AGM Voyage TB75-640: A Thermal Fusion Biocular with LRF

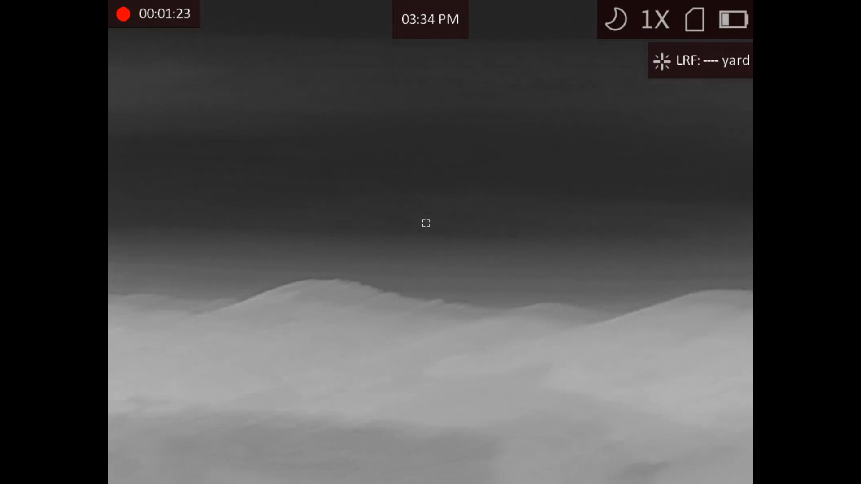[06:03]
There's something way out there. Probably a cow.
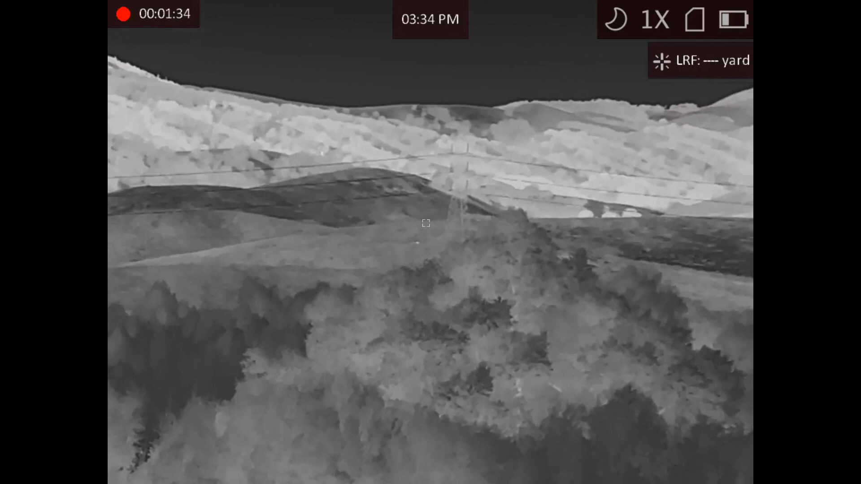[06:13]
But it's too far away. Can't see. Can't tell what it is under the thermal.
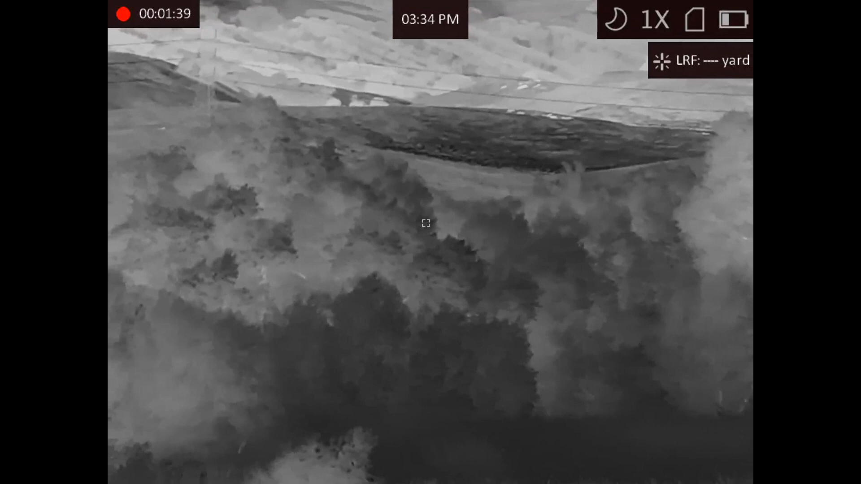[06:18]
And we're just looking at some birds.
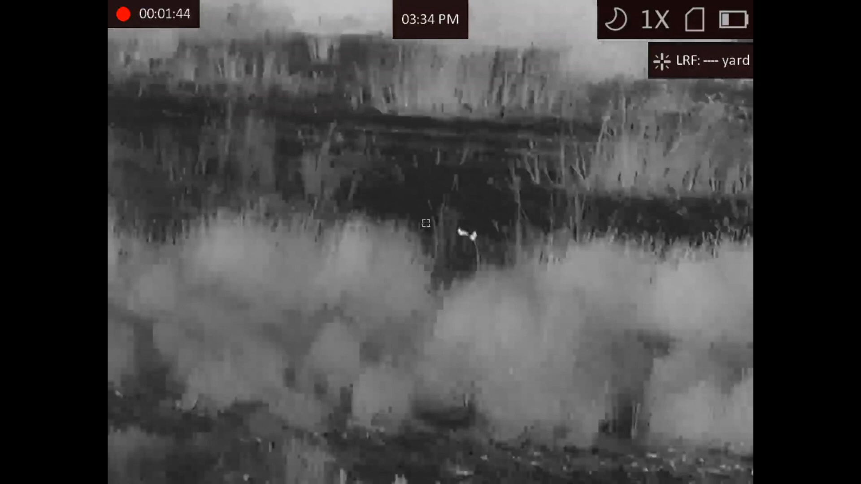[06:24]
In a pond. Don't really see them in a day channel. Let's definitely see them in the thermal.
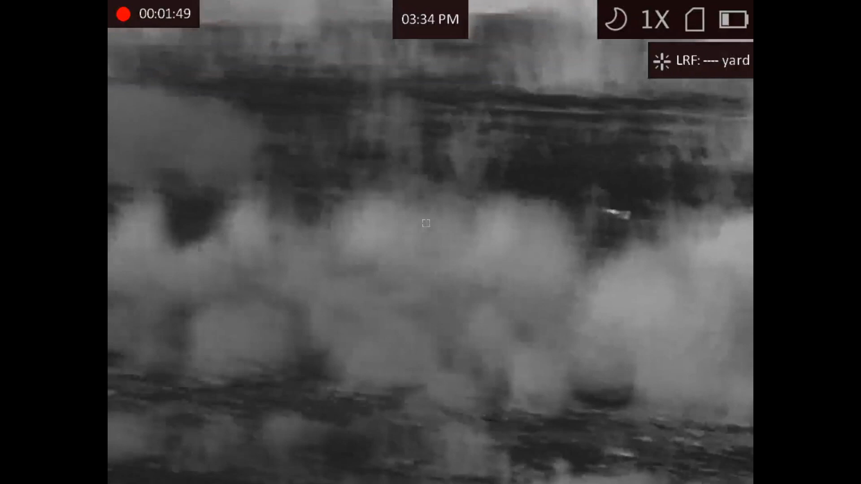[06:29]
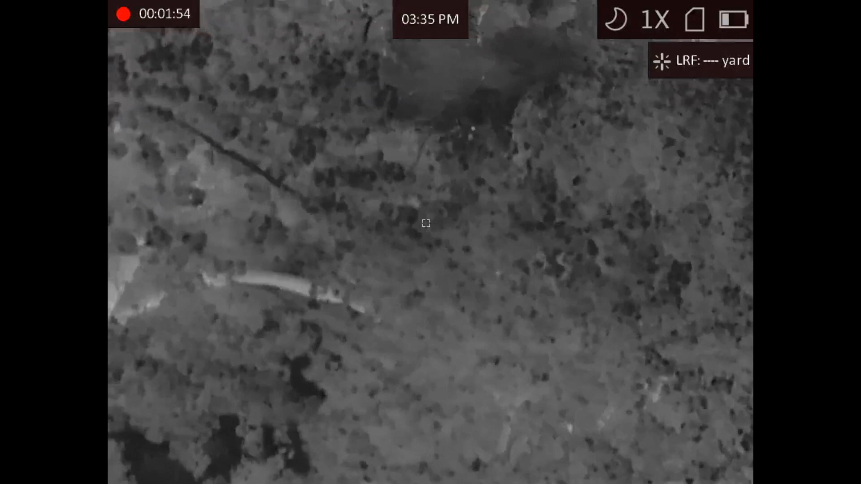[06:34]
There's a plane.
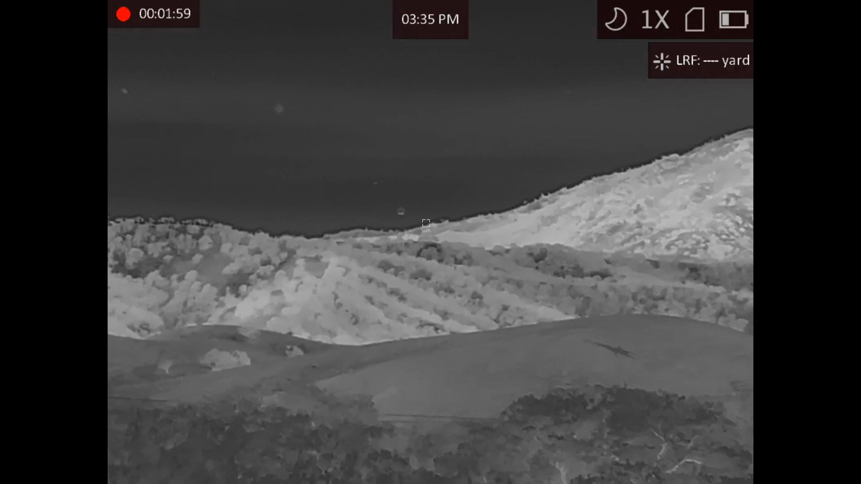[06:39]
See the image fusion mode? You can see the faint blinking of the lights on the plane.
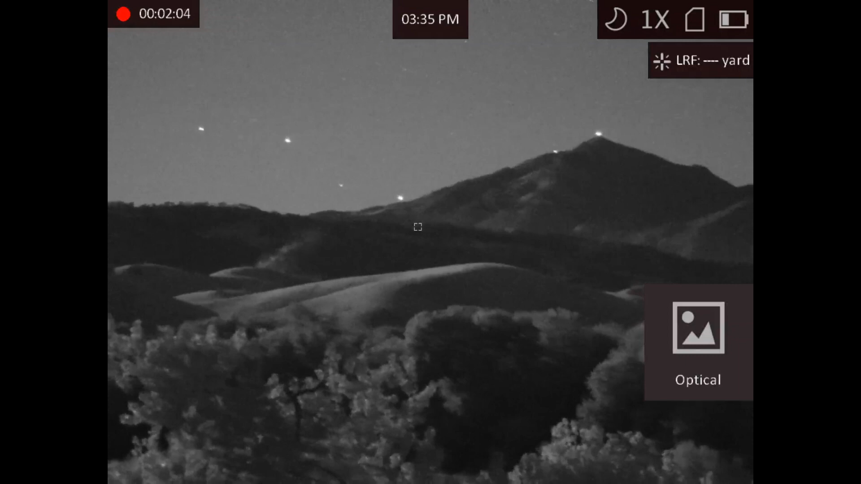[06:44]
The beacon on top of that mountain. I wish the image fusion, you could scale back the thermal or make the digital image brighter. Or show more. And have less thermal. And then be able to adjust them on the fly. But you can't.
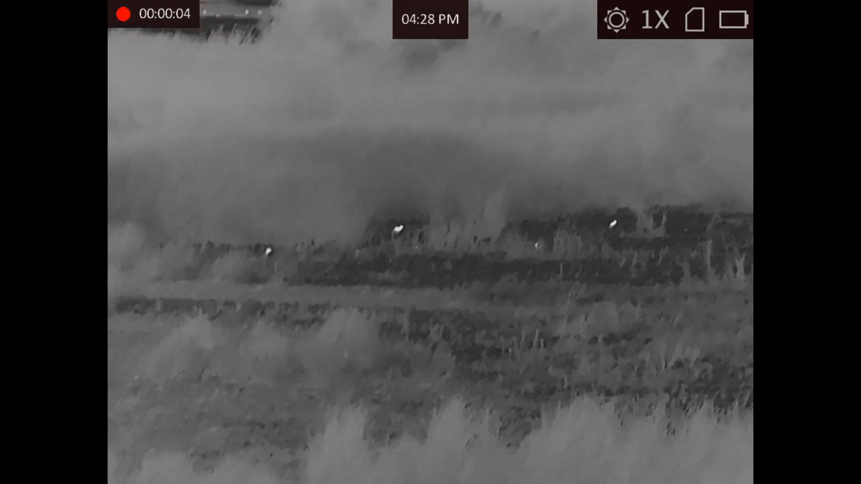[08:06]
Again, where I like to test my night vision thermal. We've got a lot more wildlife out here.
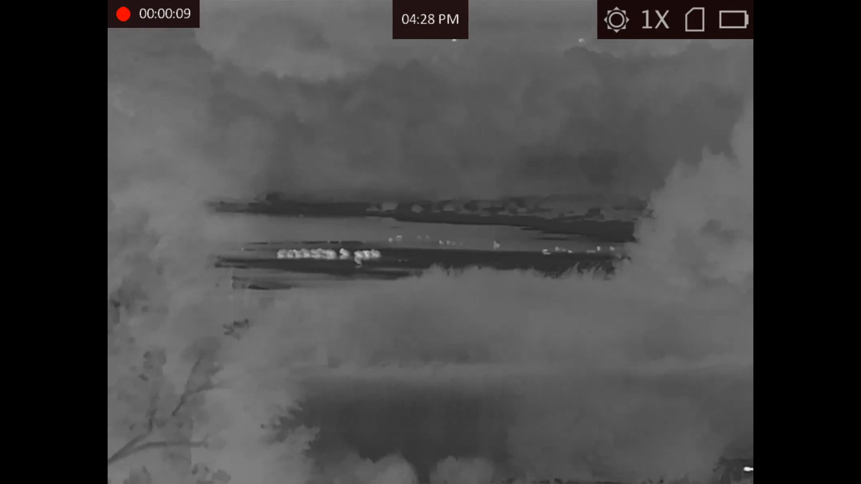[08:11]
Some birds. And it's overcast. But there's like an almost full moon out. So it's really, really bright.
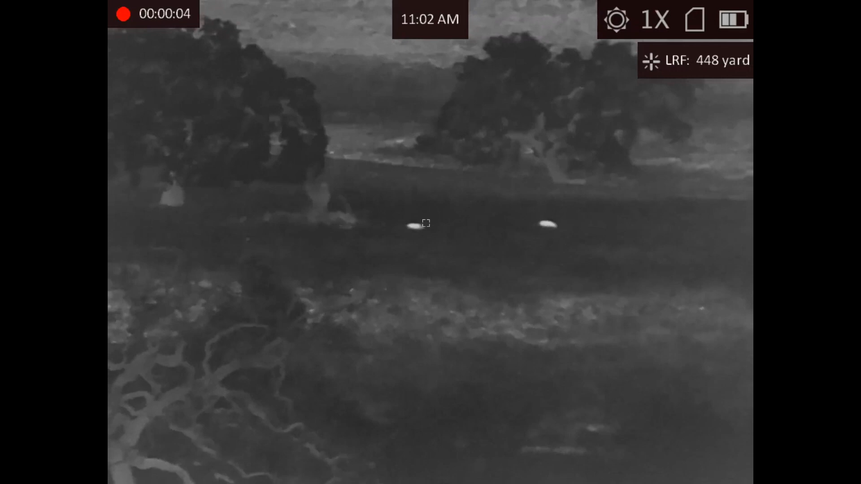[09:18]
I was kind of demoing these binos. And there were some pigs. About 480 yards away.
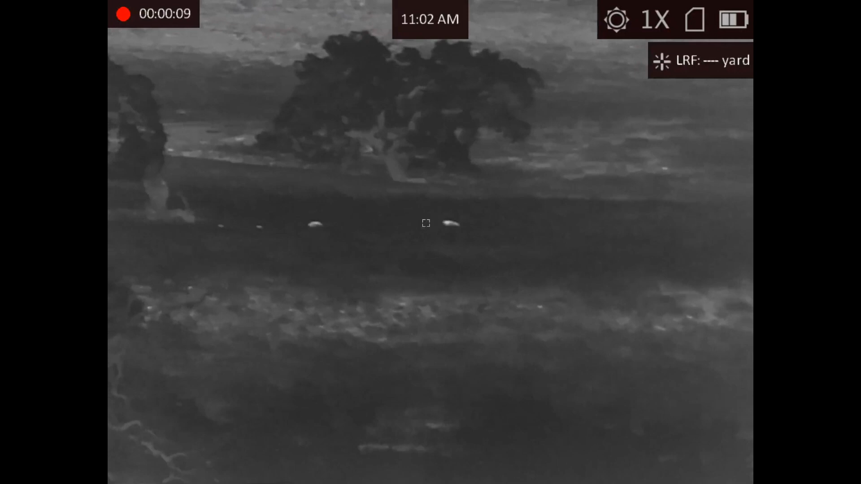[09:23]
Looks like maybe a mama pig.
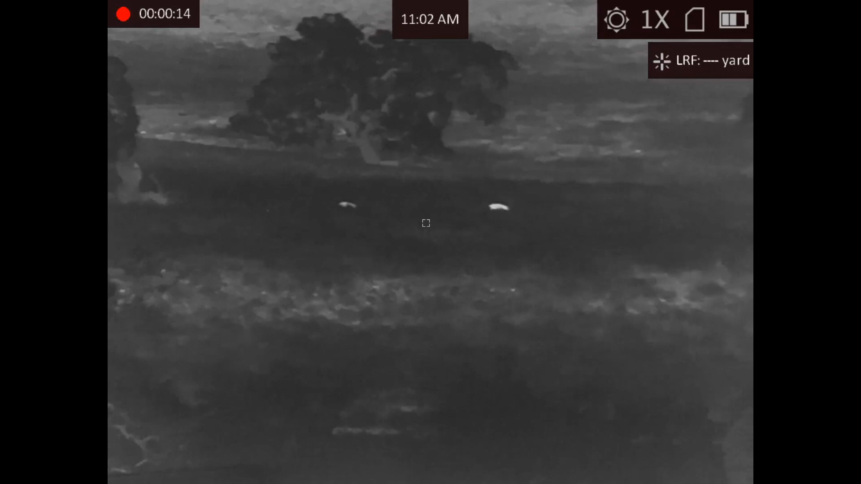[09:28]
Daddy pig and two little baby pigs. But that's someone else's land.
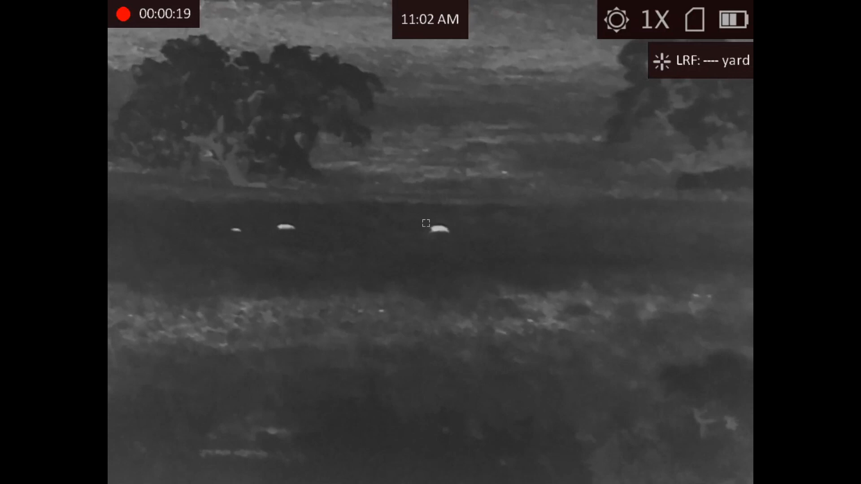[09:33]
So we couldn't shoot them. There you are. Little baby pigs. Right there.